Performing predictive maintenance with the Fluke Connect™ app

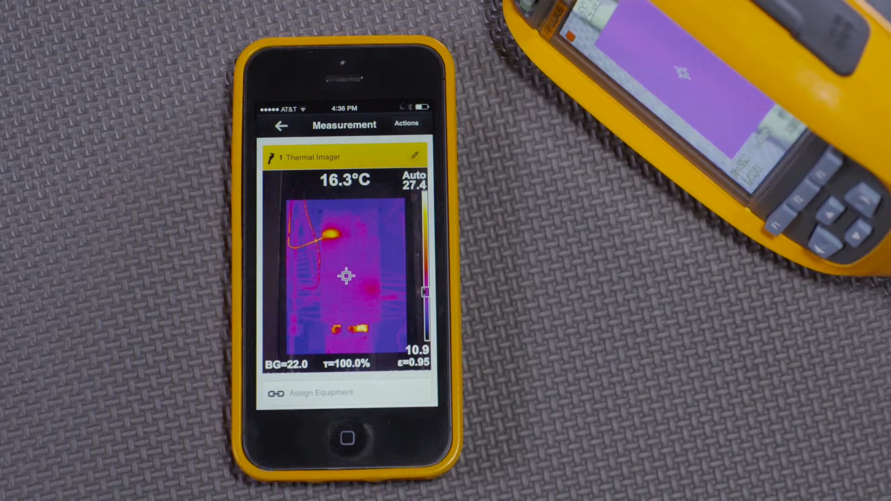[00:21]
On screen: spot 16.3°C
I've taken several images and saved them. I'll associate this thermal image with a piece of equipment like panel 1 and save it.
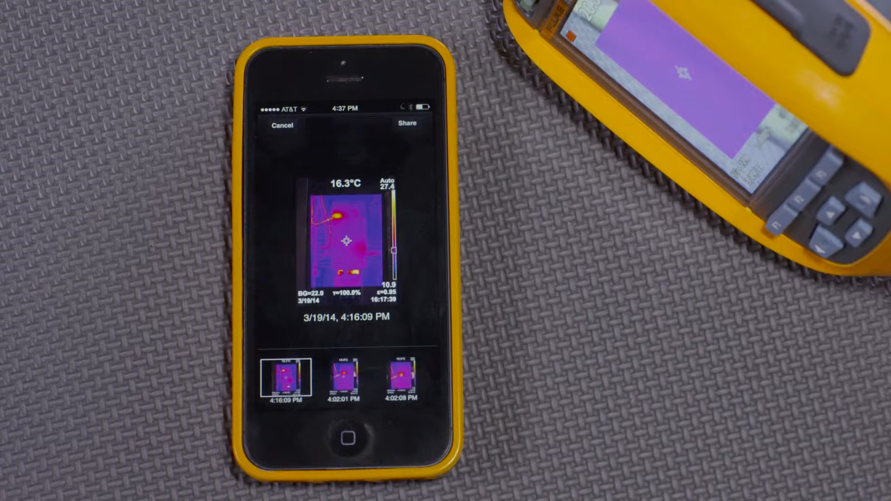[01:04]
On screen: spot 16.3°C
The tech can now go back through and pick the images. And using the app he can see all of them versus time. Here is the latest thermal image, quite hot.
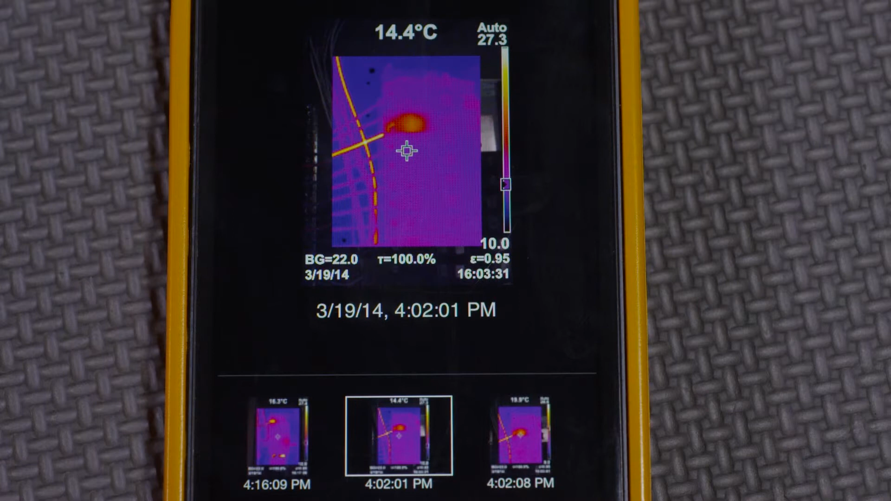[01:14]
On screen: spot 14.4°C
Here is the one before that, not quite as hot. By comparing the latest images to the ones taken before,
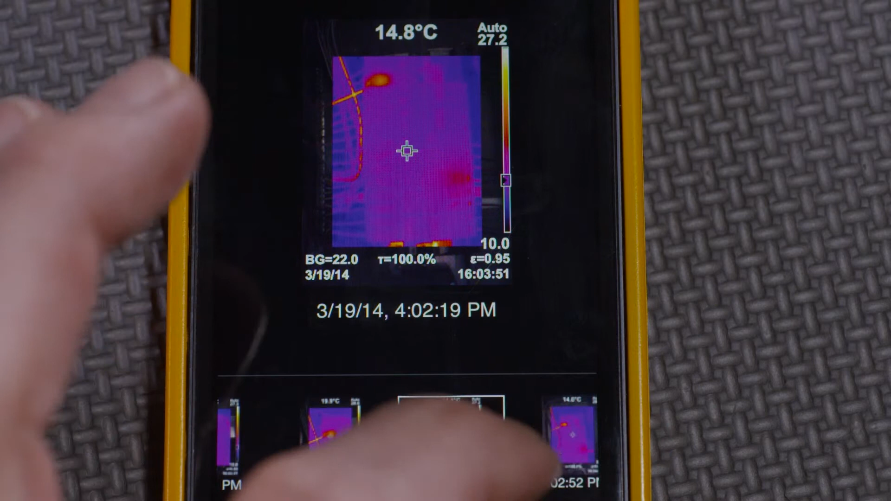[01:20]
On screen: spot 14.8°C
maybe even a month ago, the preventive or predictive maintenance tech can determine that the circuit is getting hotter and possibly closer to overloading, shutting down mission-critical equipment or failure.